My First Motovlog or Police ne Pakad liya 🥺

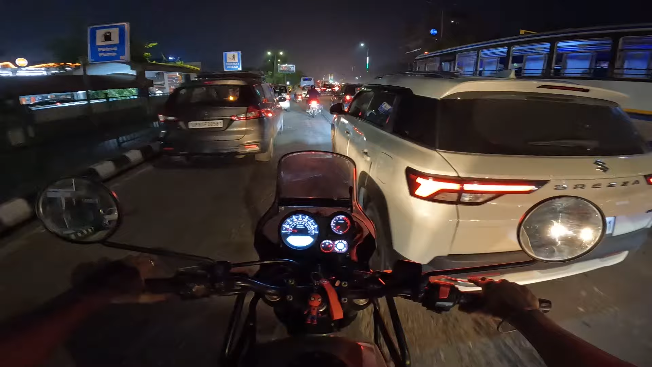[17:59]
टाइम तो को मतला भी आफिस आजी नहीं है ऑपोसेट साइड उना चाहिए था कि बंदे वापिस आ रहे हैं इस ताइम इदर जाने के लिए कि जाम है भी चलो एनी हॉमिक टिपाऊ हम तो च कि मुबार्के मुबार्के मुबार्के 11,000 किलो मिटर है कि यहां खड़े होना बड़ेगा अब रेड
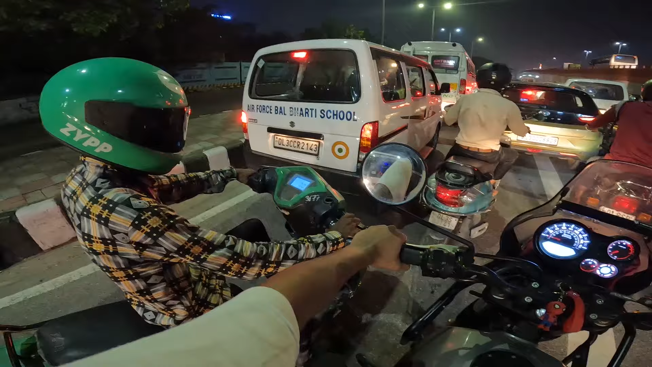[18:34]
लेट लंबी है कि भाई ने भी पूरा ब्लैक वाइसर लगाया हुआ मजाग नहीं है फूरी टक्कर देना
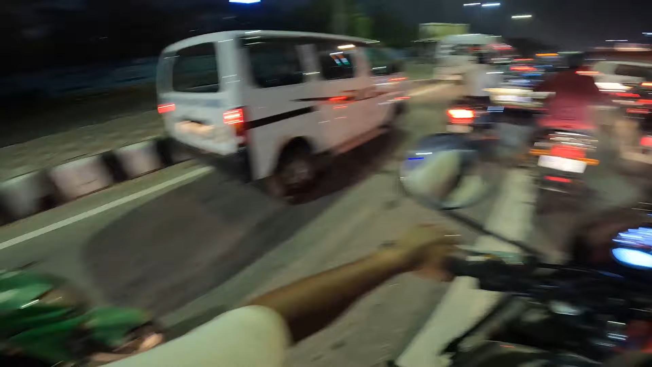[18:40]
मेरे को ना मेरे को नजर आ रहा है ना उसको आ रहा है एक दू पांच चुके हैं साउथ दिल्ली
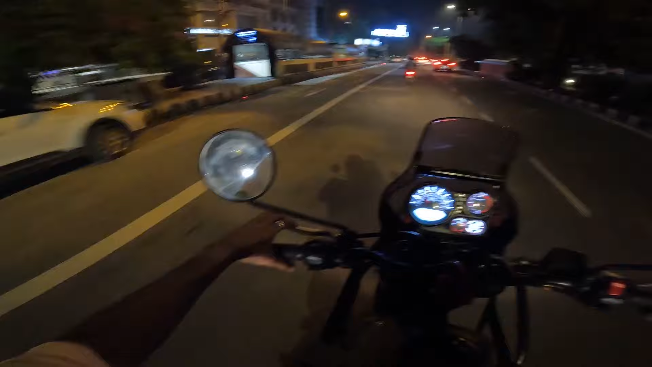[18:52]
कि पांच साथ मेंट गार अस्तोर रहा है ग्रीन पार्क मैंटर स्टेशन का कि वैसे ना पहले मैं सोच रहा था फिर एलेट आगी यार अभी तनी लंबी रेड लेट पर खड़े हो गया हो ना विल्कुल मूं मास्क के अंदर पूरा